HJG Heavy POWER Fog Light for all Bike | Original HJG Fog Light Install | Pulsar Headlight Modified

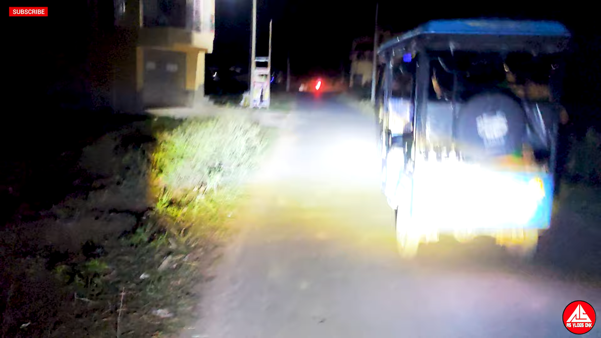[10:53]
अपको और विप पता चल जाएगा यह लाइट बंद कर देता आप देखो ठीक है यह हड़े नौर्माल लाइट जल रहा है धेको
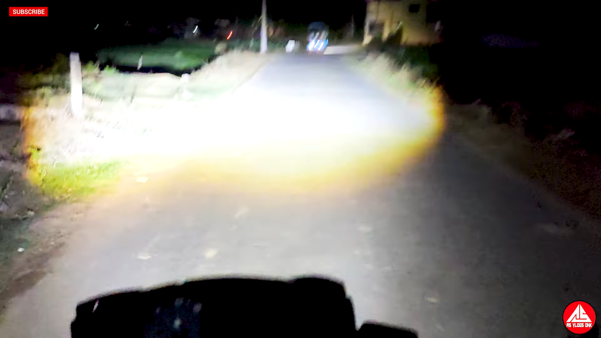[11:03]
ठीक है कितना सारा लाइट है देखो इतना लाइट क्या ही बोल अभी हिवाड़ हां इध conferंग फिरंग इस विअलिल फ्र यहvalई जल रहा है यह नहीं है कि
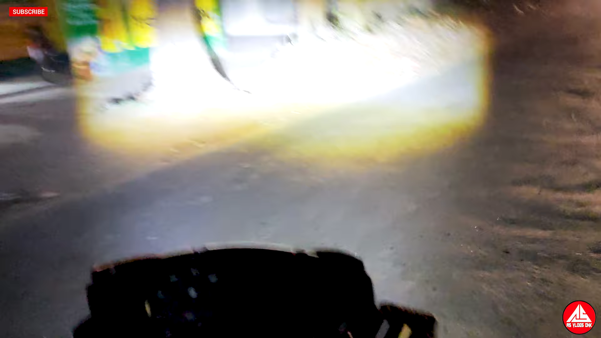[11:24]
अधानेफे का दाओ पैड़्या जल रहा है फिल्ञेत है योलो करके चलो
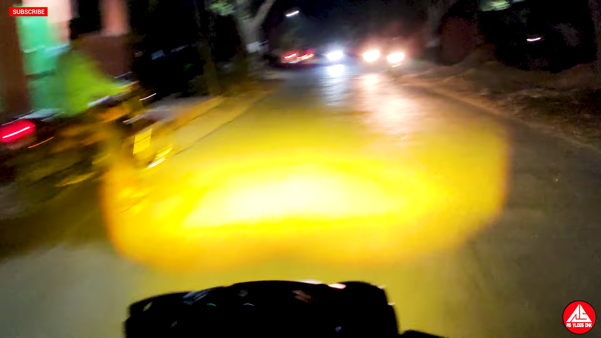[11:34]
डीपार जो है वो योलो है और हाई जो है वो वाइट है हाई करो यह देखो ठीक है कितना